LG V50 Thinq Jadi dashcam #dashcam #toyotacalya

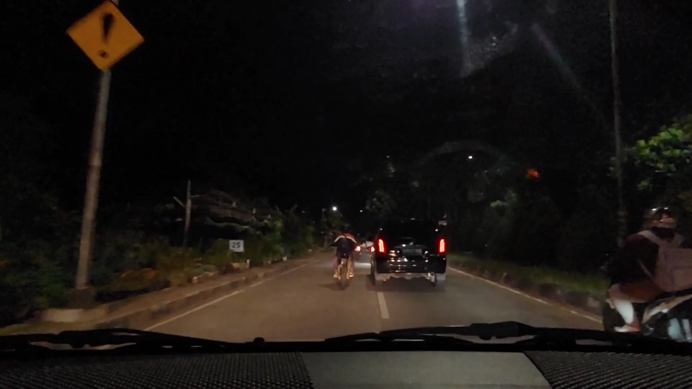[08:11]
Motor kanan kiri. Apa kerja? Enggak usah kak.
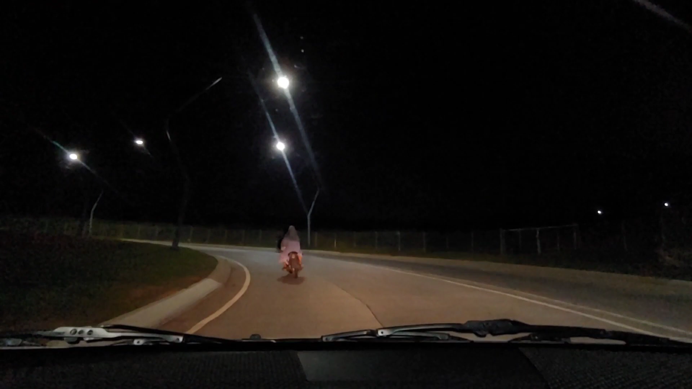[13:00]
Si Bendot lagi. Apa ngelakson? Ini daerah Summarecon. Oh iya, Teh. Kita sudah masuk tuh, daerah Summarecon. Iya, mana iya, Bapak? Coba dah. Terus dihula si Bapak. Hancir. Oh.
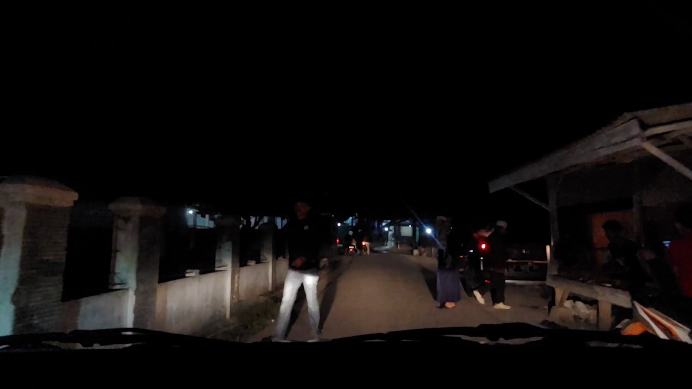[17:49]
dulu. Nanti dulu, ntar dulu itu kakak. Banyak motor.
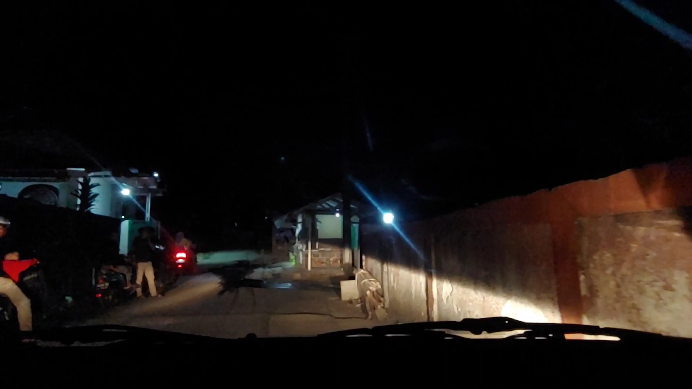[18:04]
Oh, kakak di depan. Oh iya, di depan.